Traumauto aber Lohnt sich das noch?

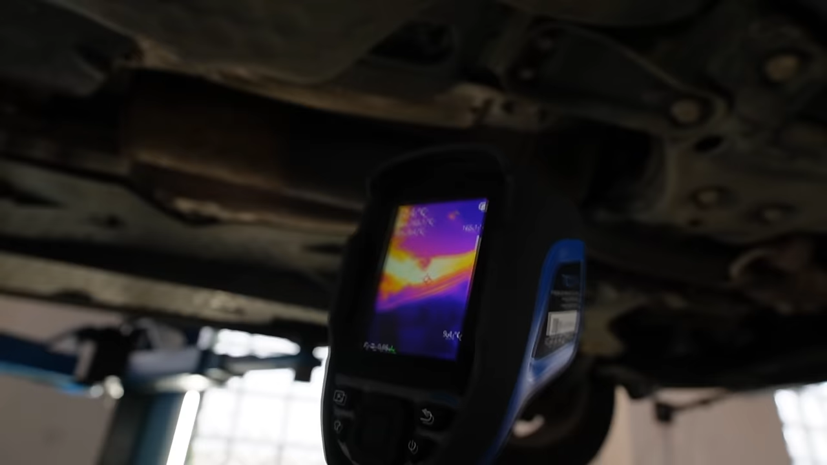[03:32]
Und hier siehst du, wir haben schon 106, 127 Grad.